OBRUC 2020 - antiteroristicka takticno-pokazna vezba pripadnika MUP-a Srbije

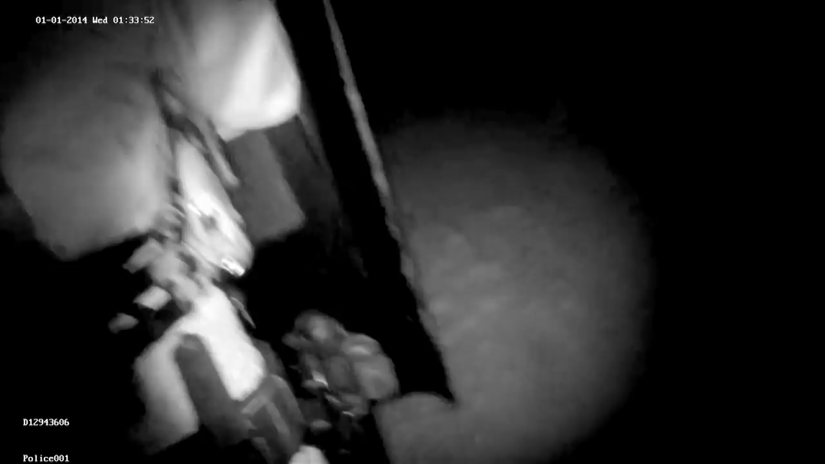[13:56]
Pripadnici Saja i žandarmerije u akciji koriste i specijalno obučene službene pse za napad u
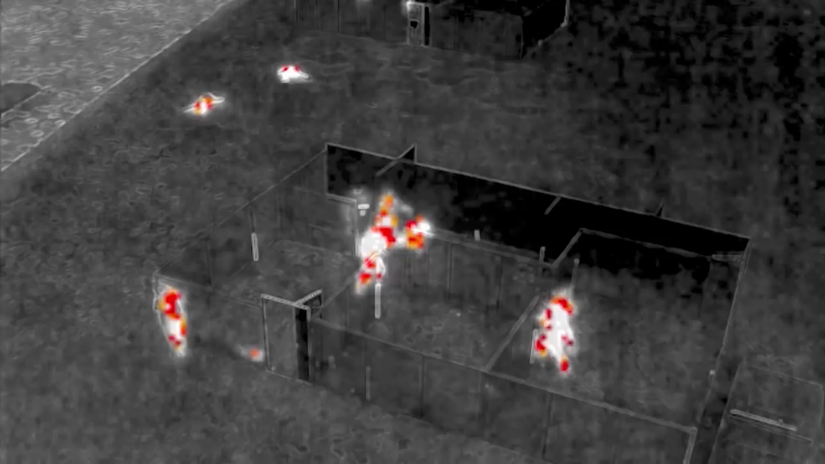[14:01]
cilju sprečavanja bekstva terorista iz zaposednutih objekata.
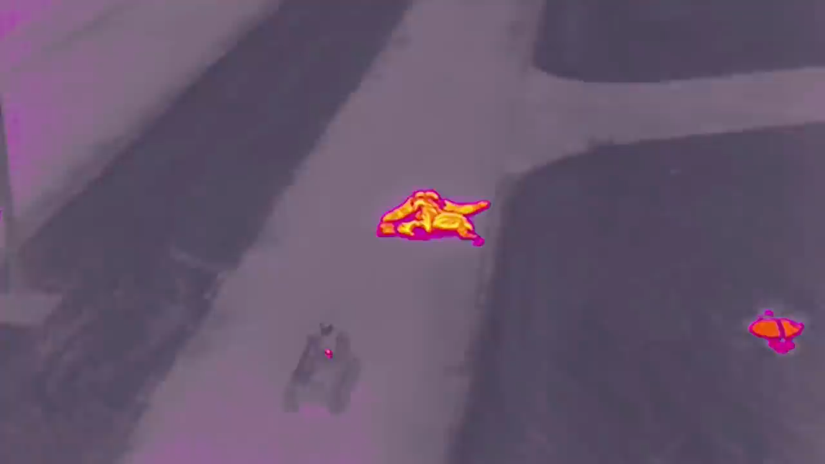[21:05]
Pored toga koristit će i dron za izviđanje koji posjeduje kameru u visoke rezolucije i integrisanu
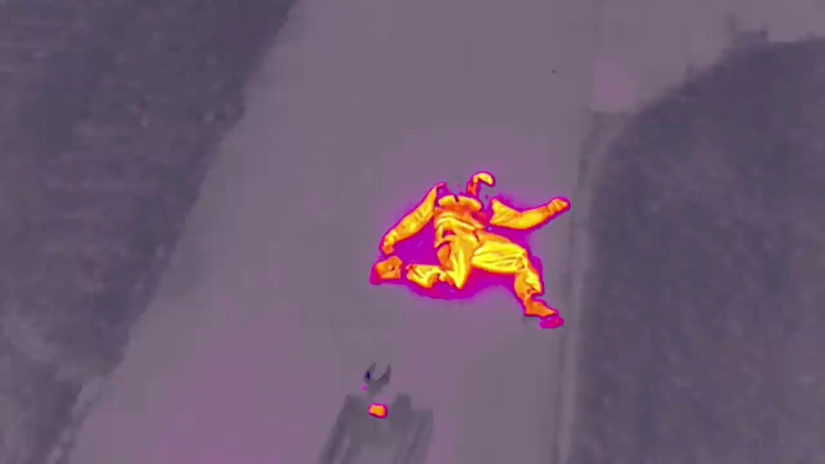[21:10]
termovizijsku kameru sa ciljem utvrđivanja sadržaja improvizovanog eksplozivnog prsluka.